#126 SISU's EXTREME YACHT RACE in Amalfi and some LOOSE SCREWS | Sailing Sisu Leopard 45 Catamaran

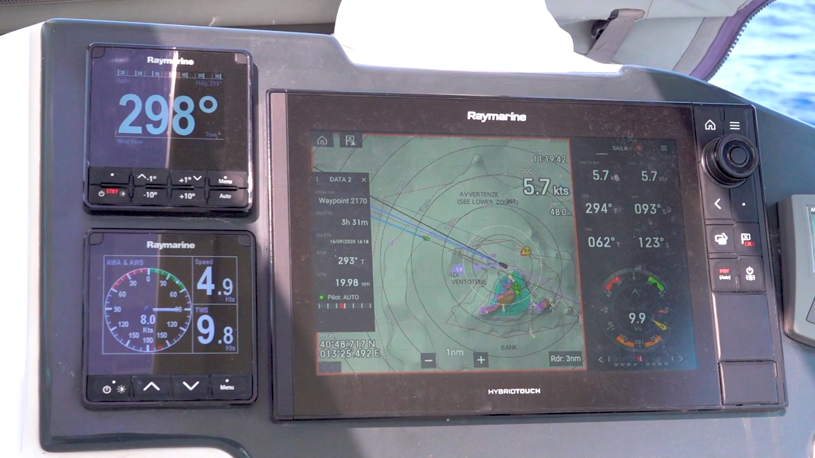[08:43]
So the true wind speed is 9,
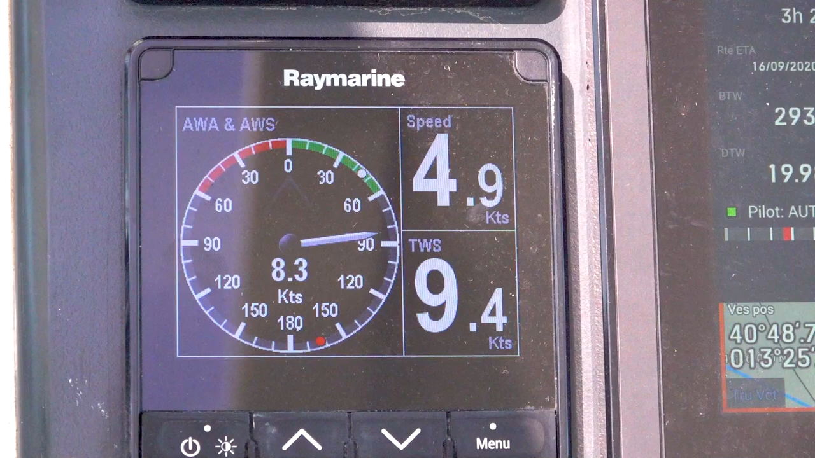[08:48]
the apparent wind speed is 8, and this is what we're getting.
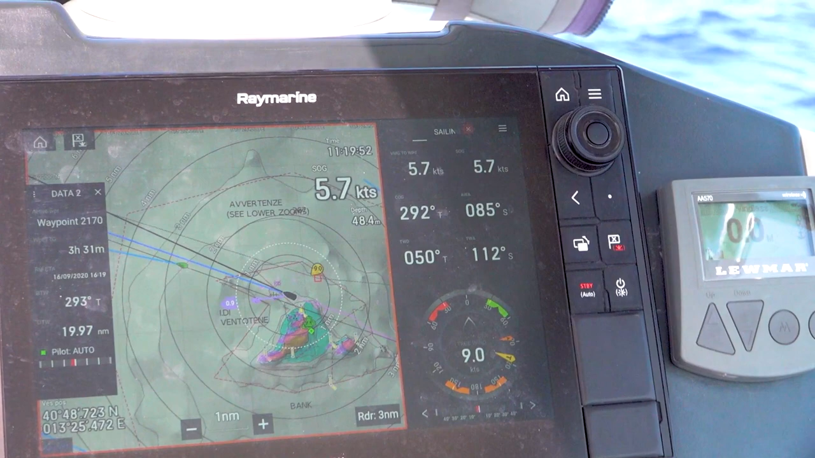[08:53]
So here's a little bit more information for you guys. So that is a true wind indicator, and the orange on that one over there is the apparent wind.
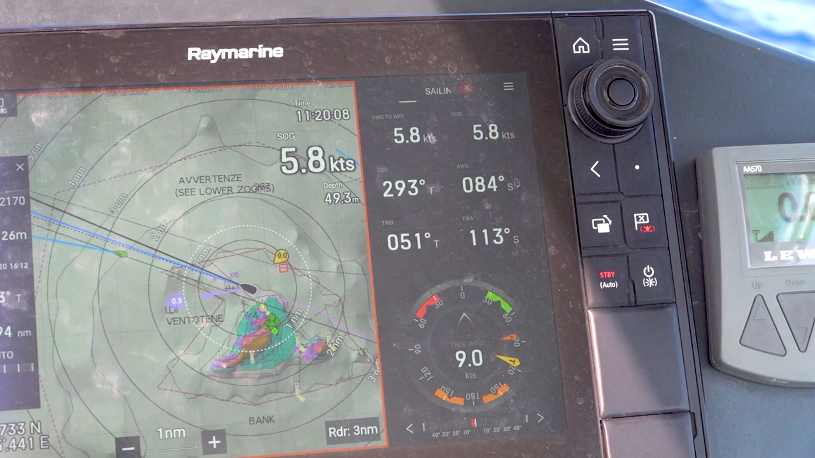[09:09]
So you can see the true wind shifted a little bit, which is the apparent wind. So from say 9 or 10, every now and then there's a little bit of 10 knots,
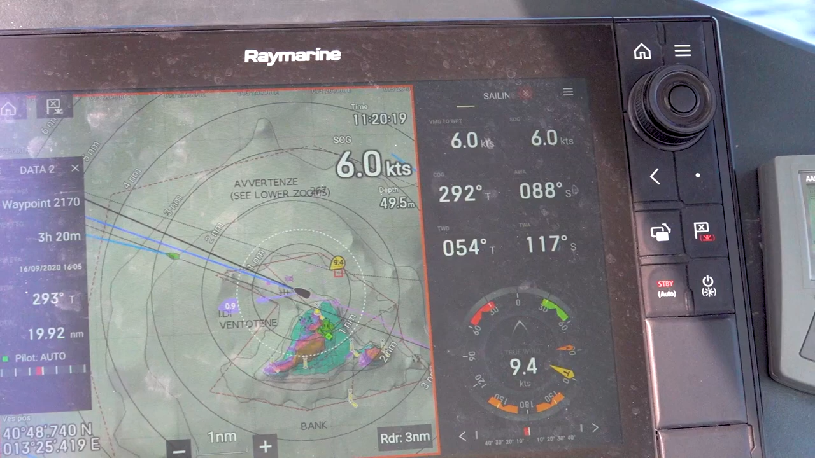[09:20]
we're getting around 6 knots, 60%. So that cat is still there. I don't see it on AIS.
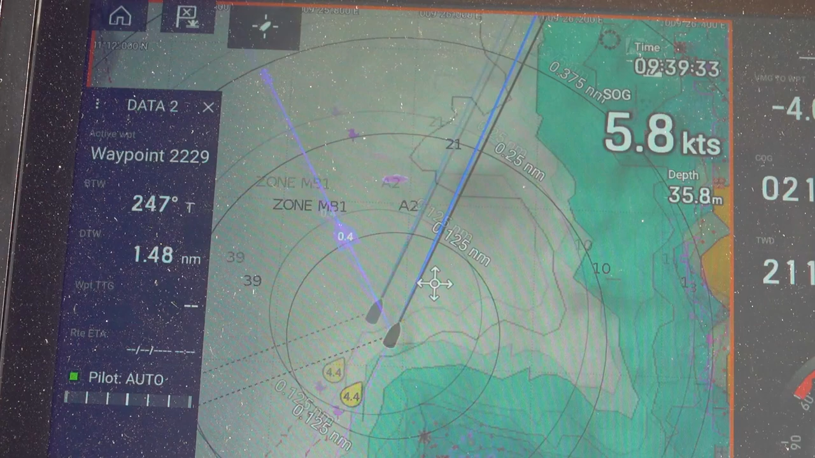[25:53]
and now only at this level I can see it. There it disappears, and we're on 100 meters.
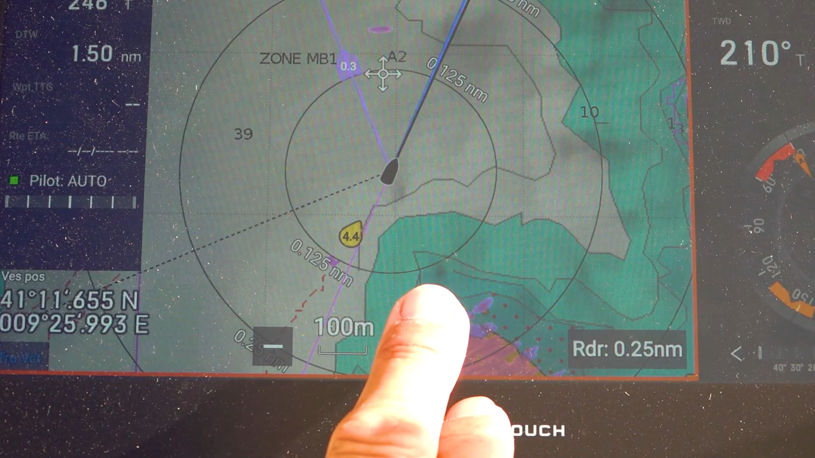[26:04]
It is amazing.
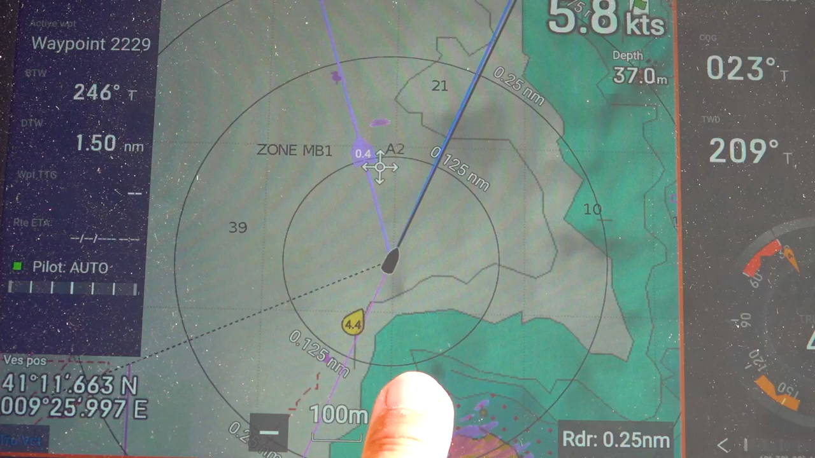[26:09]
You have to zoom in quite a lot before you see this big ass mooring buoy.
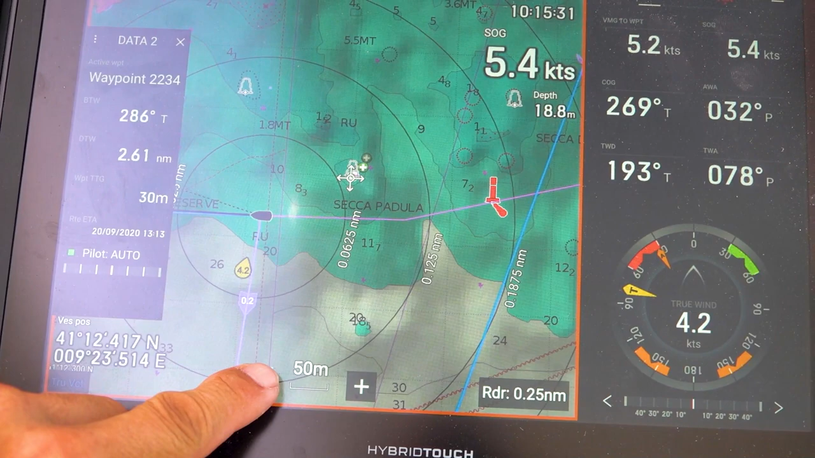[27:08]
There's a buoy in a place like those things there,